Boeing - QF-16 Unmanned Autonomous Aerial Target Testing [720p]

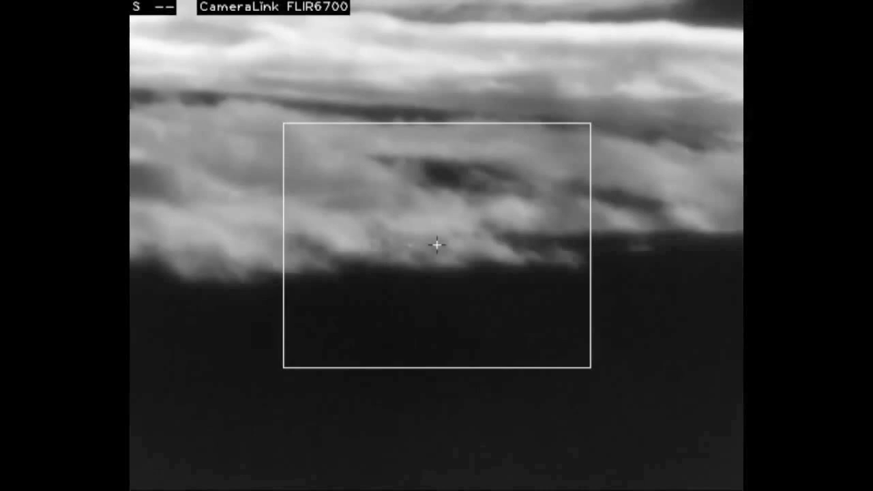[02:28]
Flying over White Sands Missile Range, the QF-16 target is identified. A ground-to-air missile is fired at the jet, coming within a few hundred feet of the target.
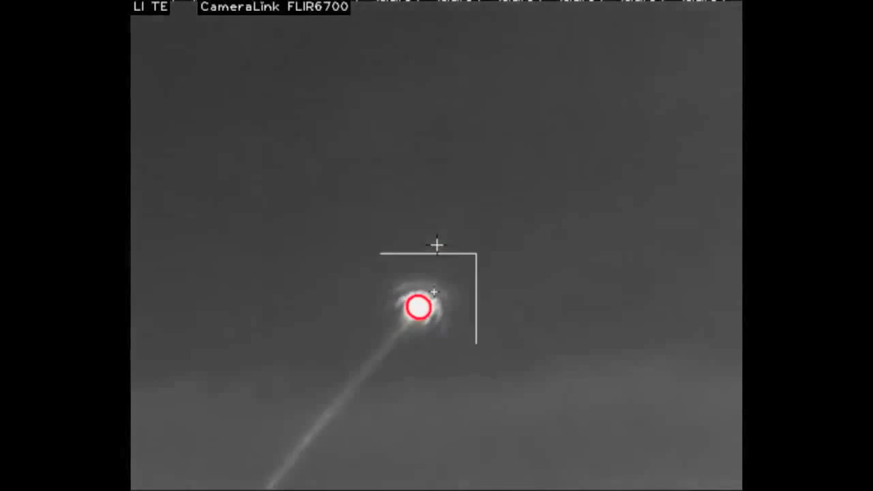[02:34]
The aircraft tail number is QF-004.